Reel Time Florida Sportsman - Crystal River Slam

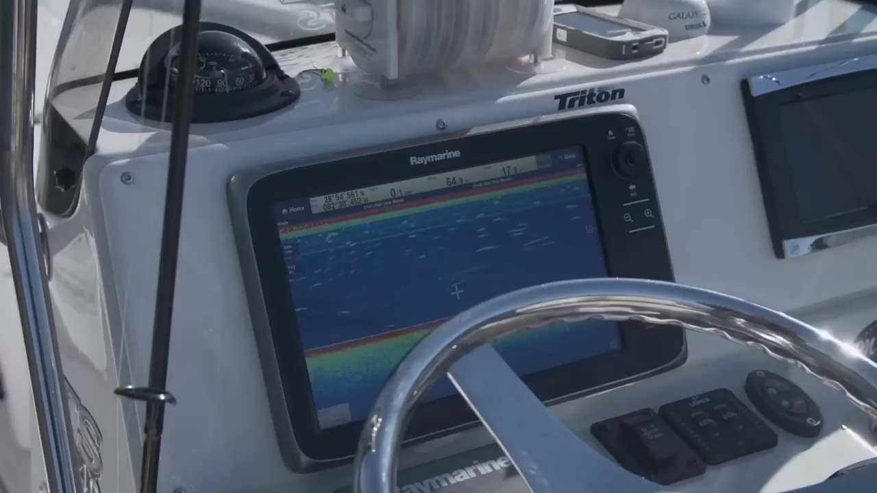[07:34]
like 19 20 feet deep right here now bouncing these holes so there's gulf you know it's so shallow out here that's why you have those probably those great scallop